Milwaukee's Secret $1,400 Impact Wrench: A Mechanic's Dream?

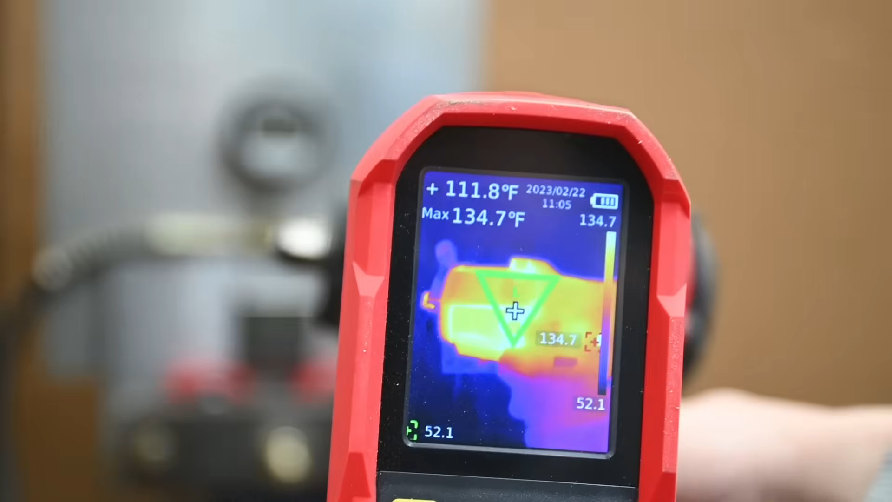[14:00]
On screen: spot 111.8°F, max 134.7°F
And if you get a tool quite hot from repeated use, like the dino runs we're showing coming up, such as reading 140 degrees on the outside,